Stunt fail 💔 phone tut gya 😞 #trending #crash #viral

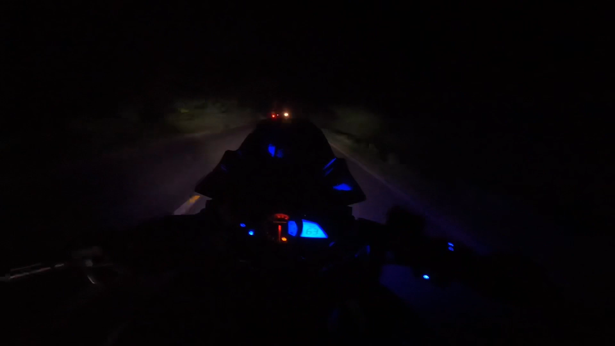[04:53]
मतलब रास्ता तो ठीक है बट यार लाइट वगैरह कुछ नहीं है, और भाई यहाँ से लेके गए करोड़ा तक भाई ऐसा ही रास्ता मिलेगा हमें।
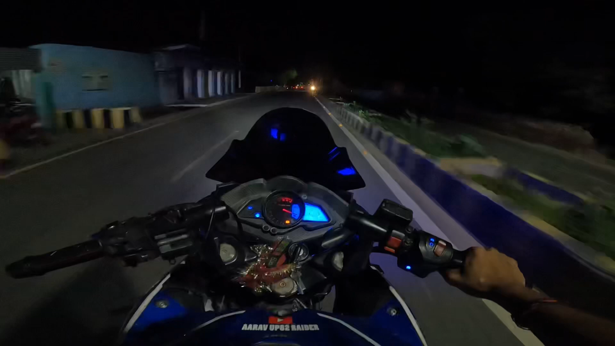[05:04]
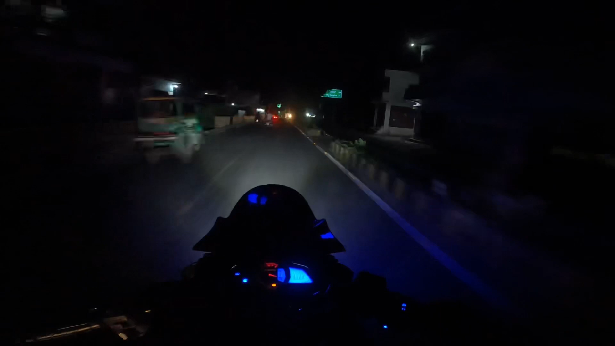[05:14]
स्टीयरिंग वाला क्या चला रहा है भाई, नशे में हो गया भैया?
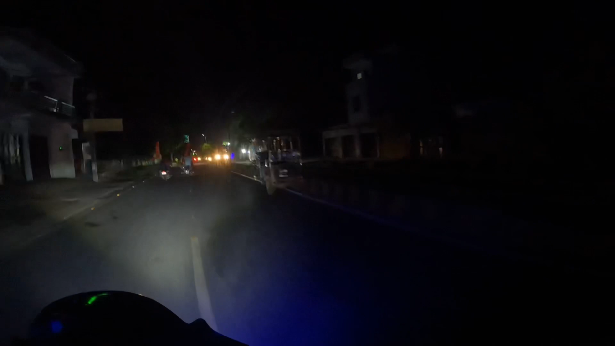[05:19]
कहाँ चला रहे यार, बिल्कुल चिपका के चला रहे हो।